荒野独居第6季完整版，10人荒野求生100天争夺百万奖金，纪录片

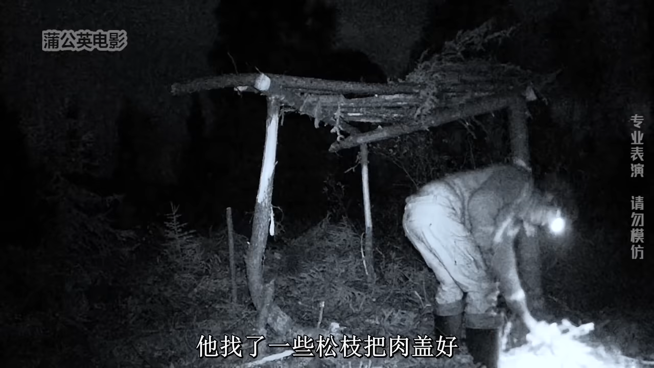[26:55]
他找来一些松枝把肉盖好熊瞎子能嗅到三十公里外的肉味睡觉时只能保持半睡半醒状态了镜头来到巴黎这边
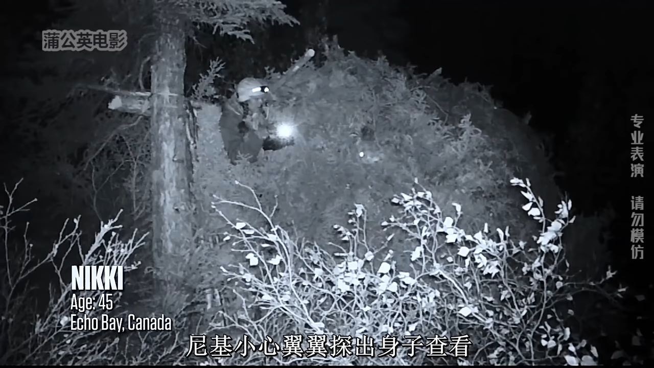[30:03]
尼基小心翼翼探出身子查看结果并没有发现什么熬过漫漫长夜尼基来到屋外查看果然在雪地上发现了脚印看起来应该是狼欢或者是山猫
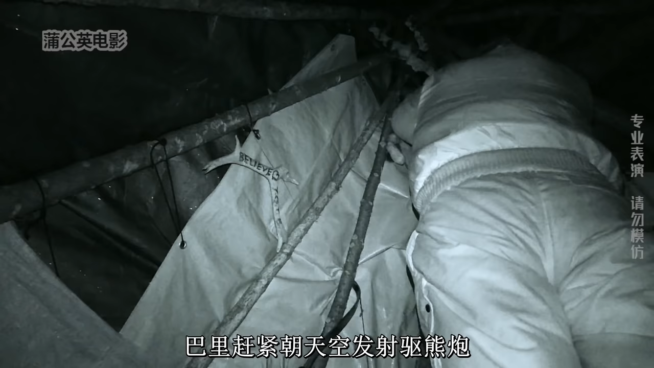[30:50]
巴黎赶紧朝天空发射蛆熊炮好在这声巨响赶走了黑熊
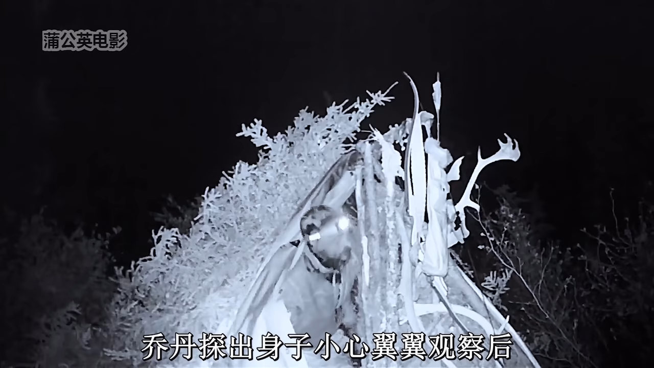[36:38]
乔丹探出身子小心翼翼观察后赤手空拳朝狼欢走了过去
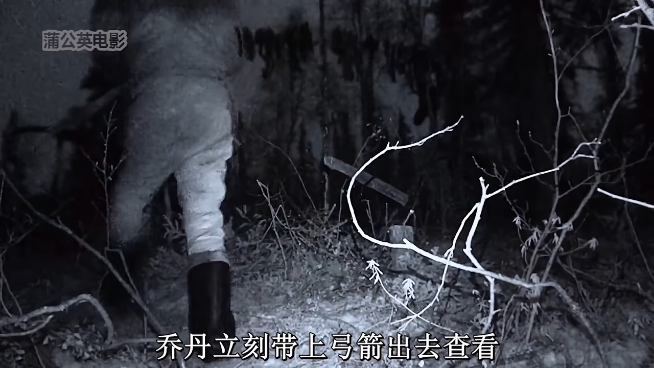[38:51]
乔丹立刻带上弓箭出去查看果然在不远处发现了狼欢乔丹二话不说直接拉弓射箭好家伙直接把狼欢钉在了地上乔丹赶紧回头拿上斧头前去补刀几声惨叫过后远处传来了得业款小声